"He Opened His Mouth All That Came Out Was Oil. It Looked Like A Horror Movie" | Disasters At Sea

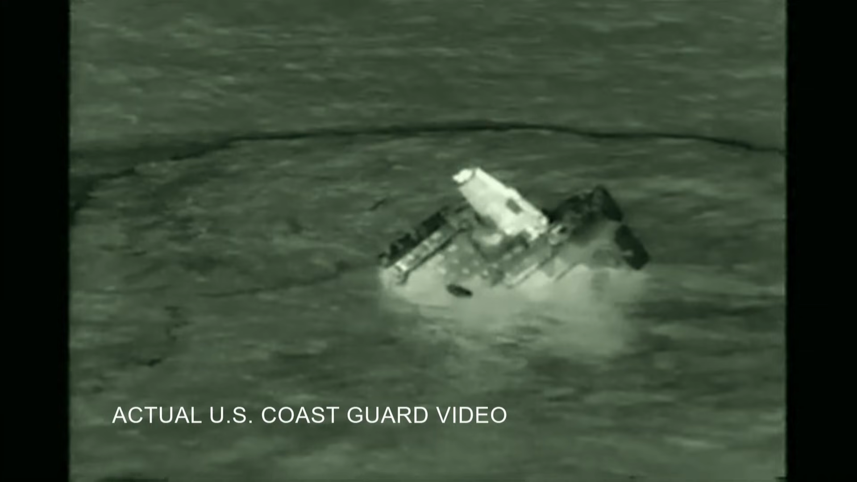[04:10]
The C-130 that was flying overhead
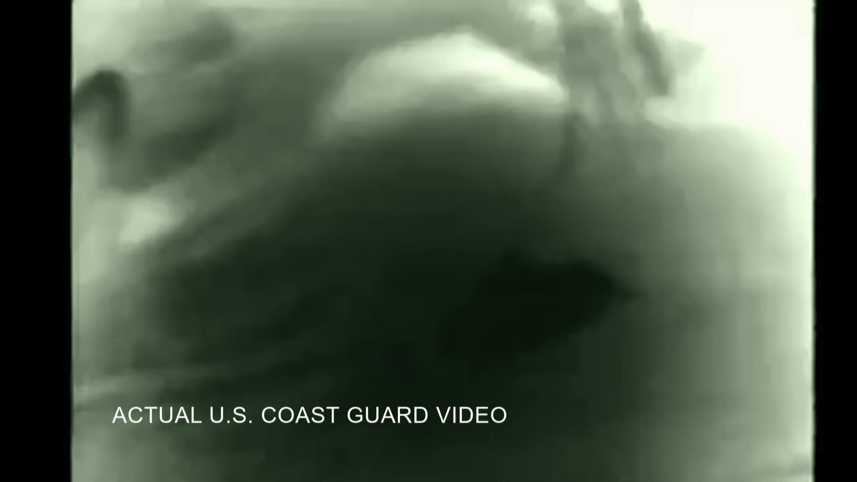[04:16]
had an infrared imager that allowed them to see the heat signature from a survivor or a victim that was floating in the water. They spot white traces in a life raft. It's Lugin and his small group clinging to life.
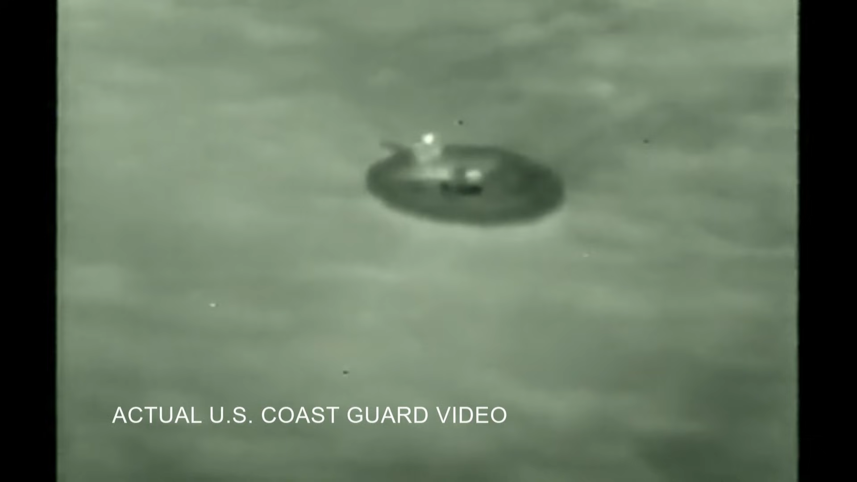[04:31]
Target has been found. Target's been found.
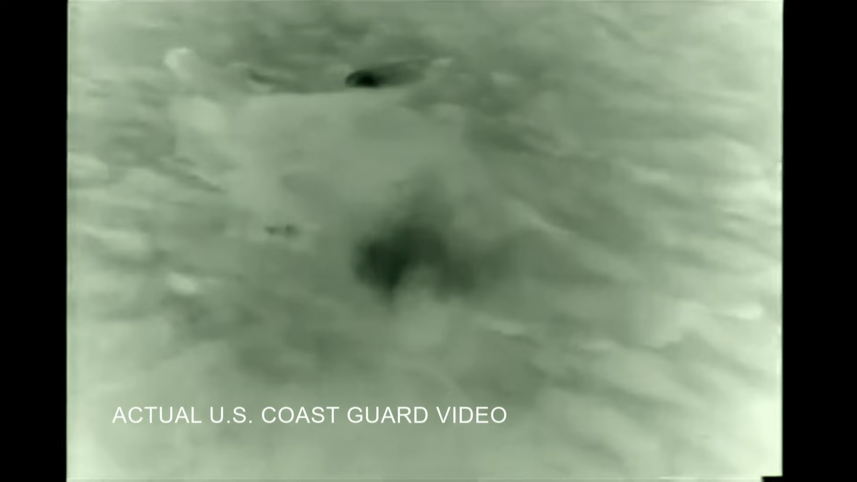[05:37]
As the chemical tanker Baumariner sinks into the Atlantic, six men are fighting the freezing cold and the deadly fumes spreading across the water.